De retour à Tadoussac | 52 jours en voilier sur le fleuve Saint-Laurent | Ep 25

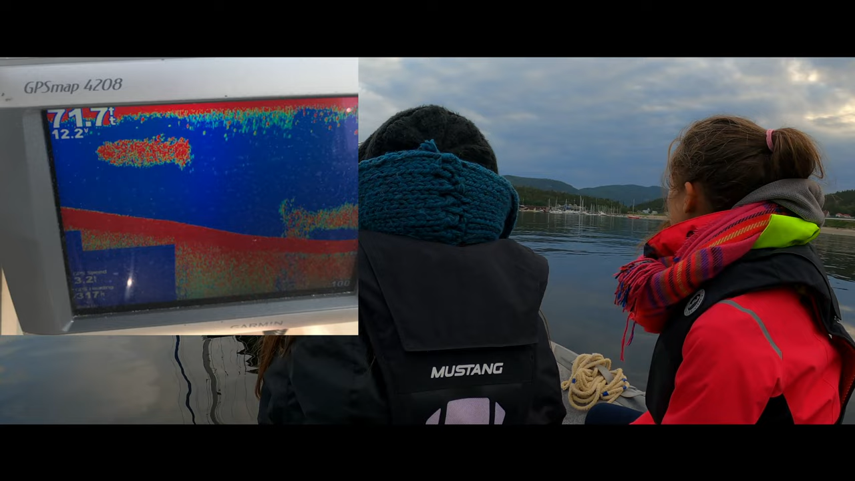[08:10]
Nos amis ont capté une image sur leur écho-sondeur. C'était à tout le moins impressionnant.